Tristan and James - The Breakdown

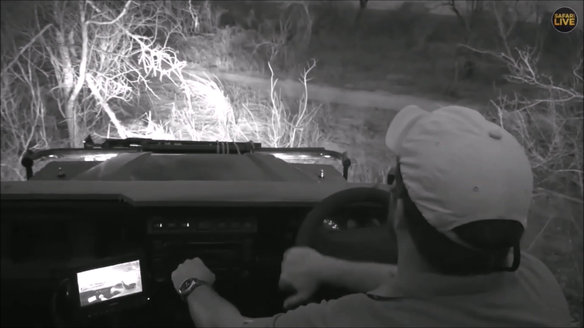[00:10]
that sounds promising. Is there a stick? We can't go any further because yes, I will, but I need to open that first. So, look at how brave James is, everybody. Let's watch James as he does his business. I'm trying to observe. James, I can't see a thing.
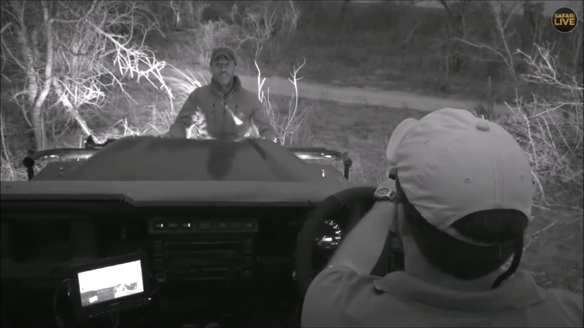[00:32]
So, James is going to lift it. Is it the fan, James? Apparently, it's the fan. It should be the fan belt as well. It sounded like we've got something caught in the fan belt or in the fan itself, and that causes that sound that you heard that sounds like it's about to implode and that's generally not a good thing. No, we have a major issue. We have a major issue, James. I have dented the radiator. What is rubbing against the fan? Goodness gracious me, that sounds horrific.
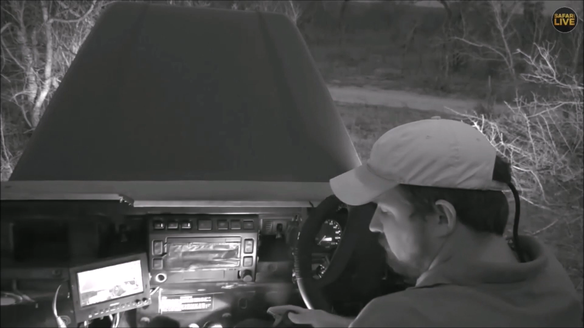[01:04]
It sounds like we have a radiator issue which is rubbing against the fan which is going to cause a major problem. Nicky, now would be a good time to send you to Lauren, if possible, because it's going to take more than just looking under the bonnet to fix this in order for us to get home.
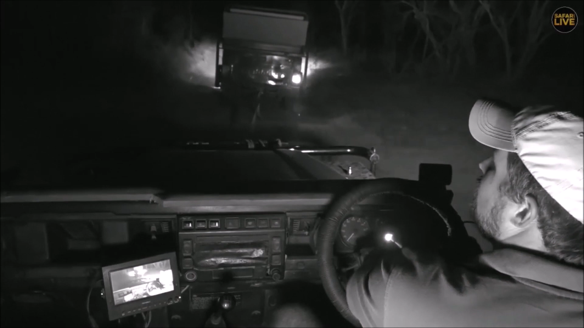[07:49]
The new trend, I suppose, in safariing is electric safari vehicles and so we thought we'd give you an electric safari vehicle experience. This is what it would feel like other than the fact that there is a Mahindra in front that is choking us with dust and fumes and all kinds of other horrible things. Yeah, there's a leopard as well. Now, I don't know. Oh no.
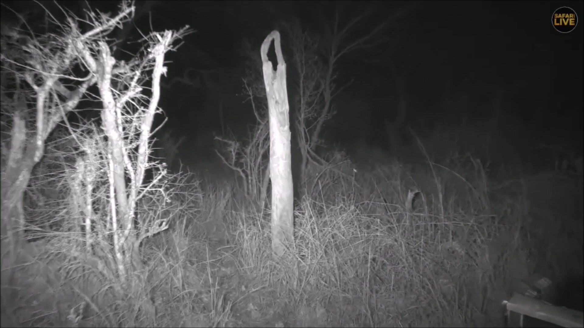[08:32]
I can't actually speak because... James, you know what's happened? We've driven over the tow rope.
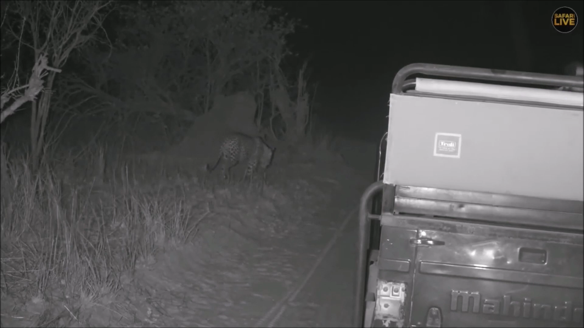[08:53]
We've driven over the tow rope too, so we're going to have to make sure that Marcel doesn't drive because otherwise there's going to be a big problem.
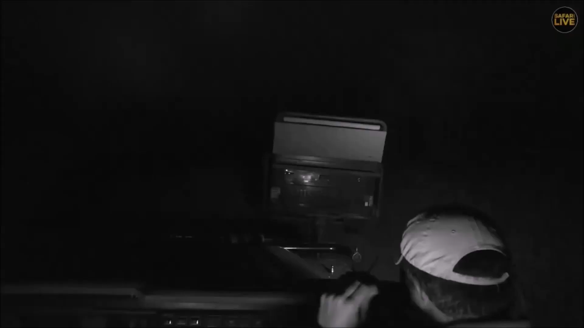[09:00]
I'm sorry.
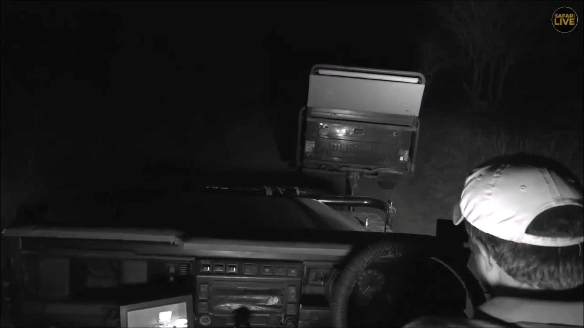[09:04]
This is just quite something. Marcel, we are over your tow rope, so please don't start the car. I'm going to try and get off it somehow, but we are slap bang on the tow rope. Oh goodness. Come on, Rusty. James, we're moving at least. There we go. I think we're going to be off it shortly. All right. Now, Hukamuri is, of course, in front of us, so that's electric safari, everybody. But the laughing, that's pretty much what it would sound like.
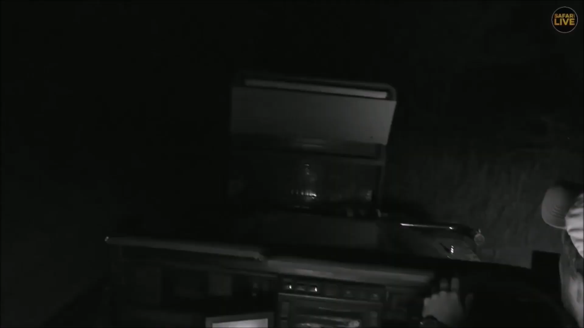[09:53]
So we have to communicate to Marcel. Slowly, slowly. Slowly. Thank you, man. Thank you, there we go. Nice little jerk. That's also the nice thing about an electric safari vehicle. Marcel, can you go forward a bit more? Yes, you're still on the road, James. But if Marcel can go forward a bit more. Marcel, can you go forward a bit more to the left? So we're going to try and attempt a safari vehicle. Do you know what we could do, James?
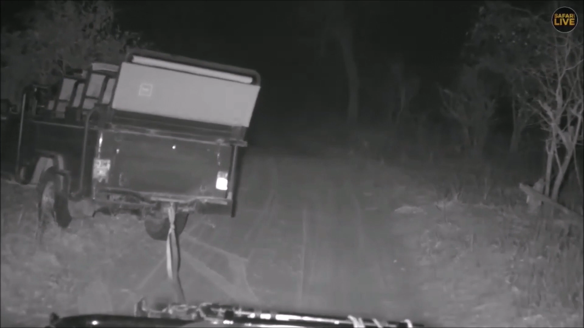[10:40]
There he is on the road. Yes, I think Lauren should come. We're on virtual access, Nicky, but you can see Hukumori's moving.
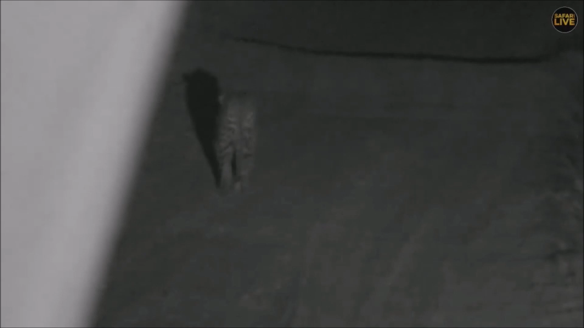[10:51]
I'm just using a bit of spotlight just so we can actually see him because the infrared won't reach that far.
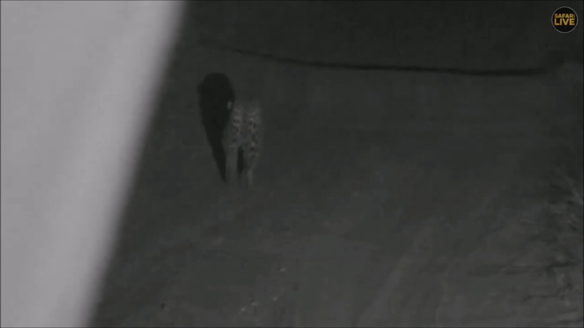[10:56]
But if she just comes up virtual access from the power line, she'll get him on the road itself. But yes, that was quite funny.
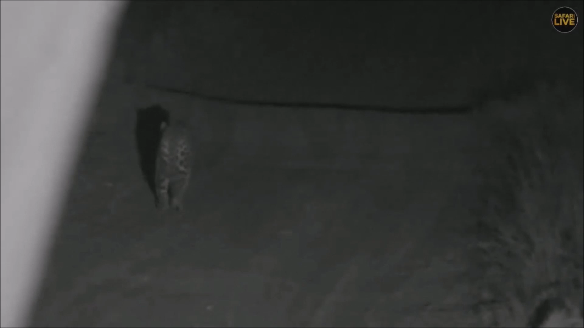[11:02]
I do apologize about that. I almost had tears at one point because
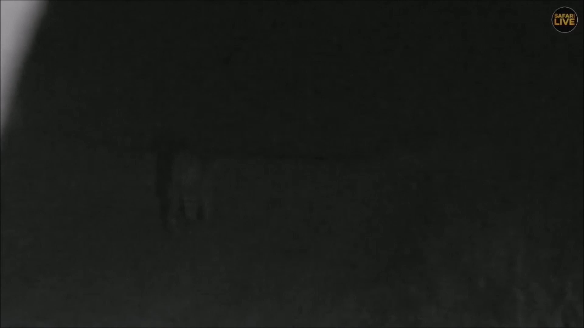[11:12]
And then we went over the tow rope, and the tow rope... Well, I could just envision that Marcel was going to go, and the next thing we were going to have a major story in. Yes. Well, I'm glad you all think this is epic. I mean, it's certainly not the best wildlife
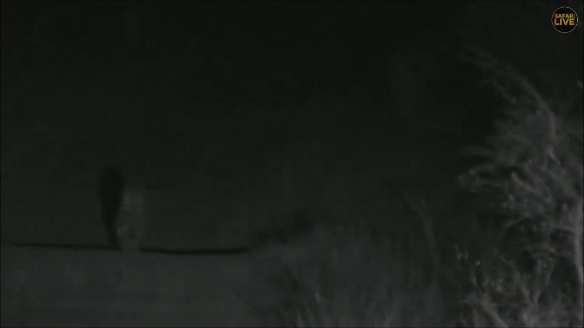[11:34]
pictures that you could ever see, but certainly entertaining. It was world-class. Did you enjoy that, James? Yes, the picture is world-class. I mean, that is blue chip right there, I would say. Quality, quality, quality picture of Hukamuri about five kilometers down of Vuyotela access. Nancy? That's even better, James.
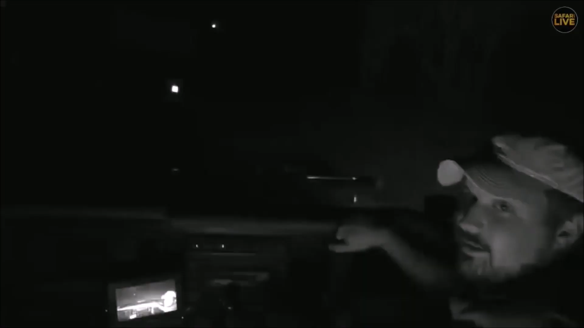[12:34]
You're going to be reviewed for that segment, and it's going to be quite hilarious because that was quality forming right there. You've done a sterling effort, James, well done. As you can see in the distance that there's some lights there, which means that you're going to get a proper wildlife experience instead of two clowns that are just laughing and crying and showing you grainy pictures of these leopard walking down the road. Anyway, off you go to Lauren. We're going to try and get our way home.